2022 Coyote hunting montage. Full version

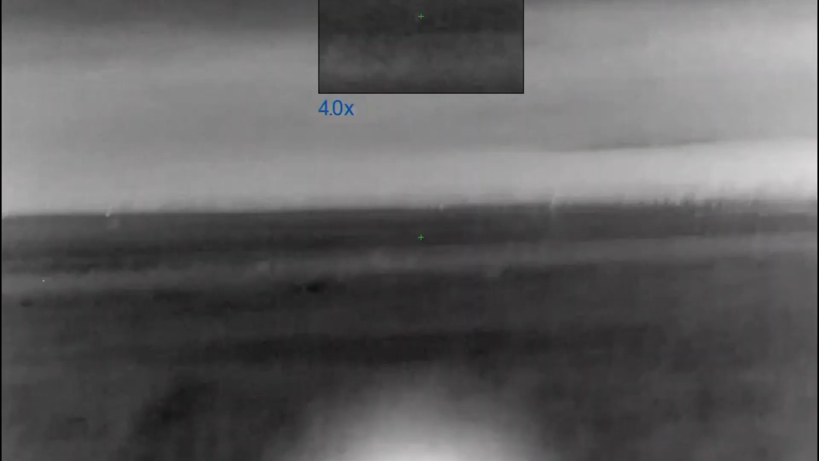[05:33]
Shane, I'm gonna shoot him. What?
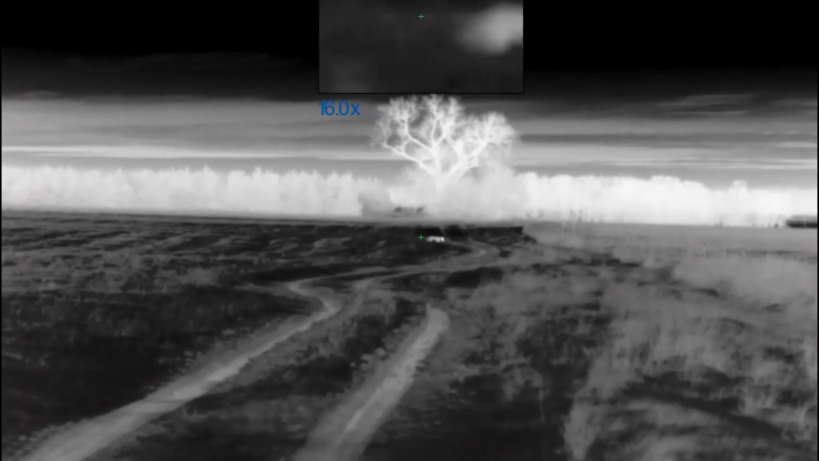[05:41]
Hope he smelled us, that sucker.
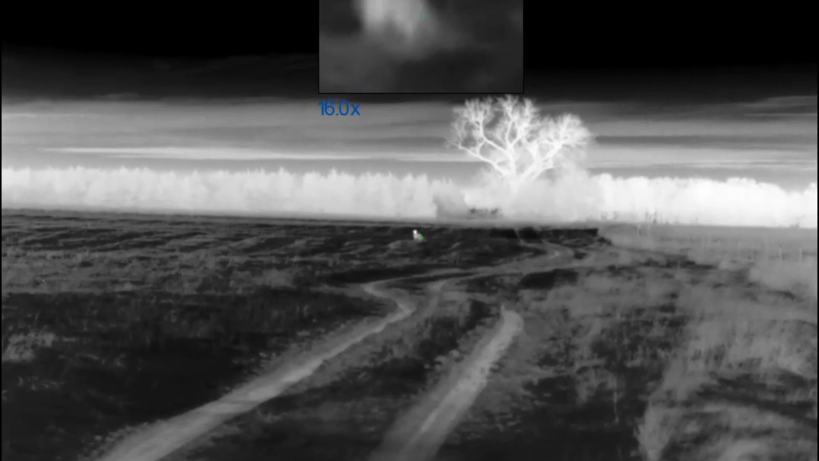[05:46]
Yep.
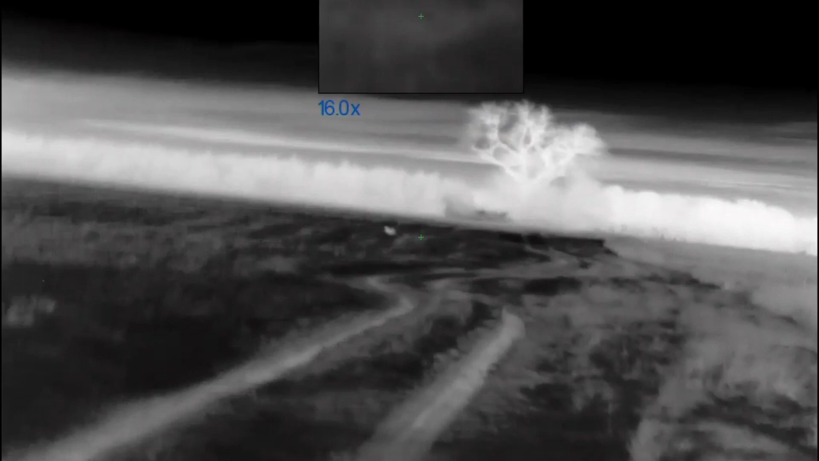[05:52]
Okay, get on him. Lead it pretty good. There you go.
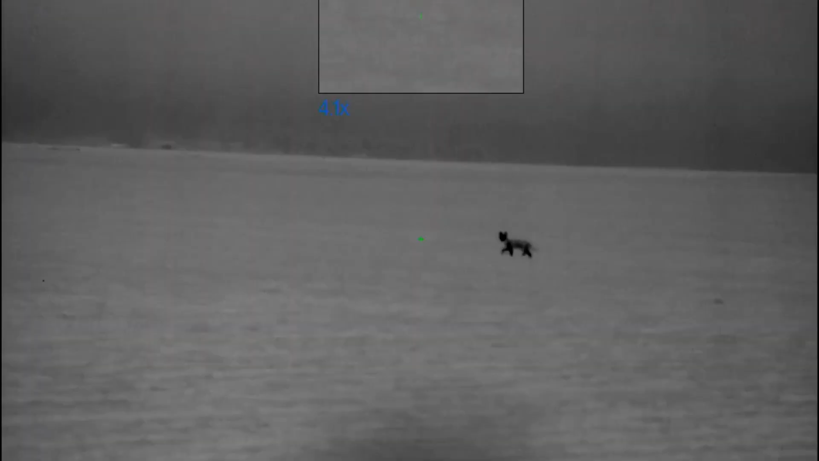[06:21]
If the front one stops, I'll get him.
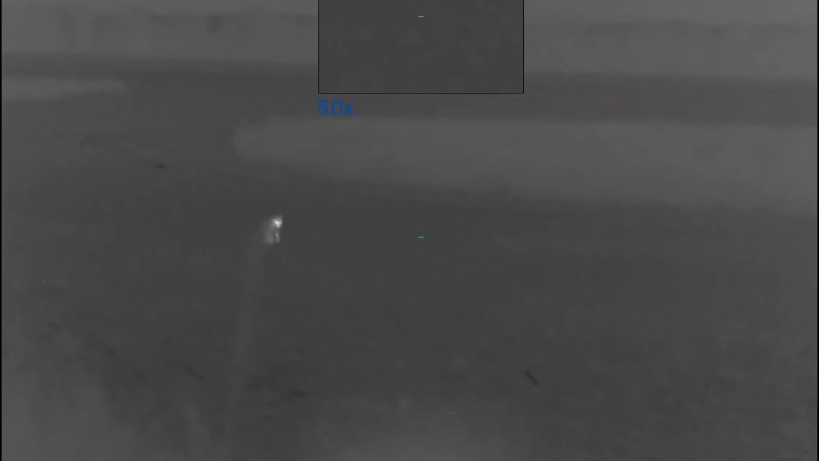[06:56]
Let him come. There you go.